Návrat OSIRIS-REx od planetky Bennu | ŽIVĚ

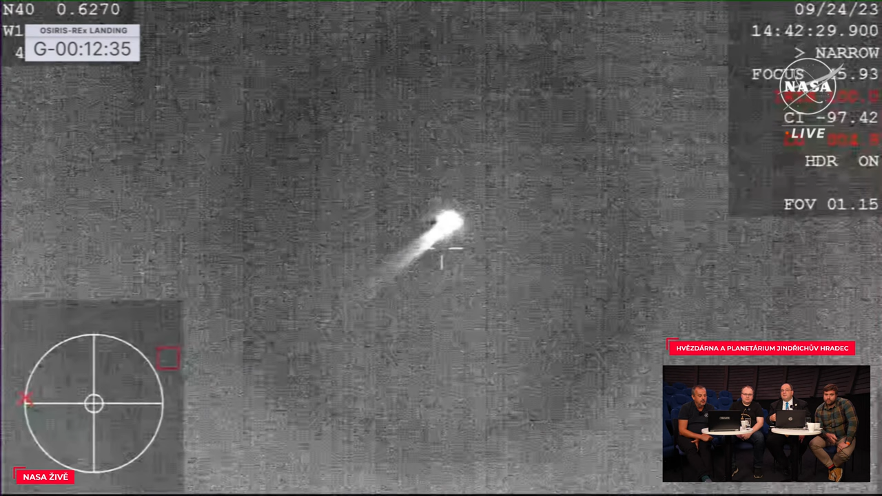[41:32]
do 2700 stupňů, tak ho prostě musíte zaregistrovat, protože to je opravdu... Vidět, a už vidíme dokonce. Jednak vizuálně, ale taky infračerveně.
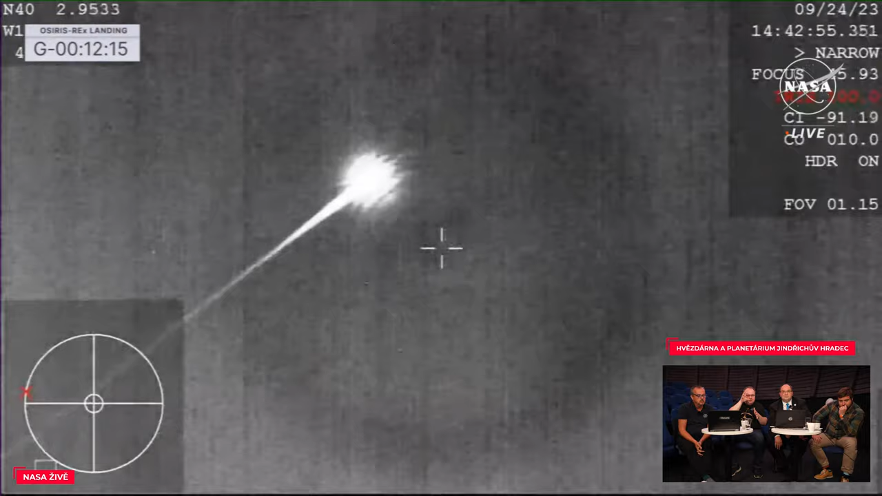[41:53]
které má na nose takovou černou, řekněme, bradavici. Jsme to viděli v těch prostředcích, tak, takovou otáčecí. A tam je otáčivá hlava s těmi kamerami.
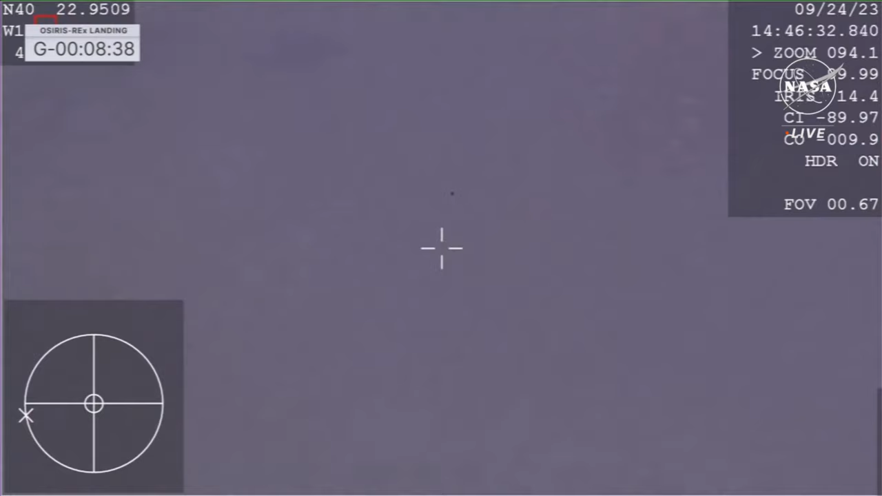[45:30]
Určitě. Takže na oběžnou dráhu kolem planetky Bennu sonda vstoupila úplně na konci roku 2018, 31. prosince. Poté proběhl, jak už jsem říkal, 20. října roku 2020 odběr vzorku. Jestli jenom můžu, teď se ten křížek vlevo dole dostal do byl červený, což se mně vůbec nelíbí, teda jestli můžu za sebe, ale já zatím nepanikaříme, že?
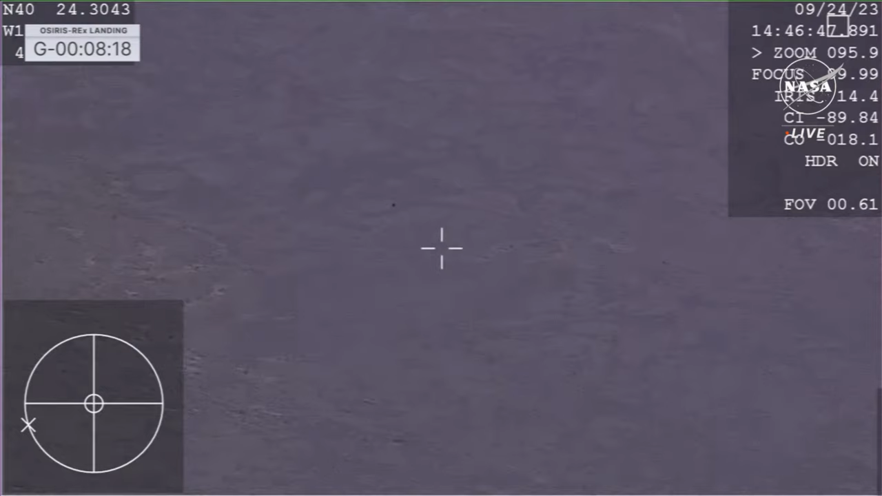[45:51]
Červený znamená, že jde mimo jako... Nevím, co to znamená, ale nelíbí se mně to. Přátelé, uvědomme si jednu věc, kdo z vás by skočil z letadla s padákem, který byl 7 let složený, a který prošel prostředím opravdu minus 140 stupňů vákuum, silná radiace a tak dále.
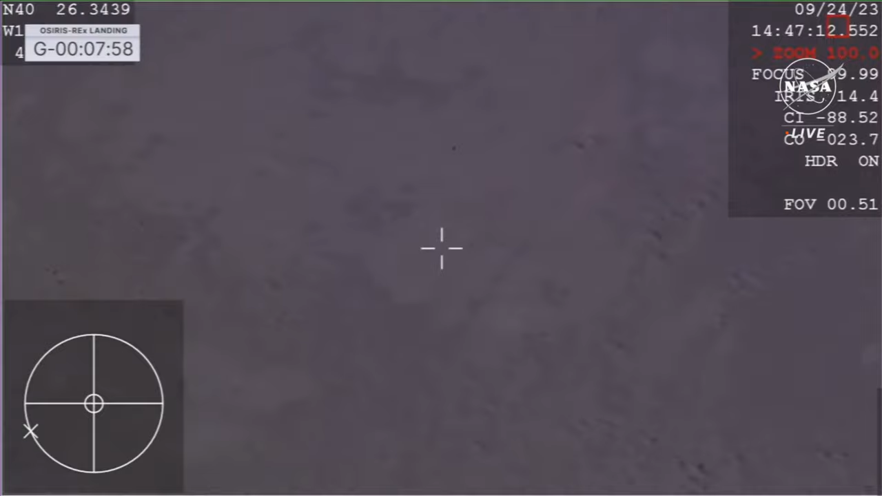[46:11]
Jo? Takže a tam jako... je vidět už mraky. Tak oni to možná natáčejí z vrchu.